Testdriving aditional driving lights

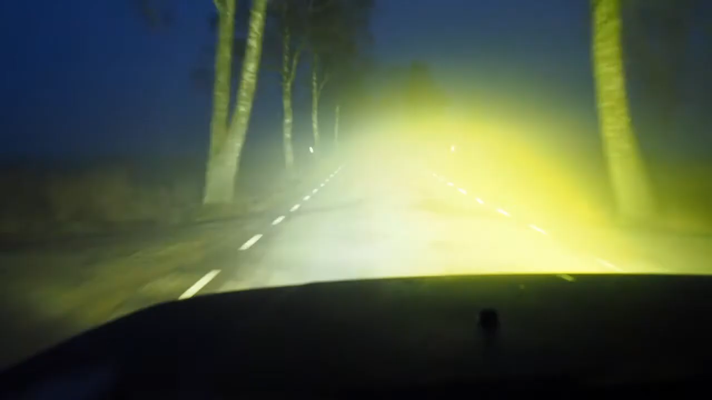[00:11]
It's the Quantum LED and it's the Luxstar E220 and it's the Night Ranger 9 inch with a yellow lens. Here we add all three of them and then we shut them down so here you can see only this the Night Ranger with the yellow lens. Here's the normal main beam and a little bit on there's the Night Ranger added and the first thing we added you saw it was a small spot it's the quantum LED driving light.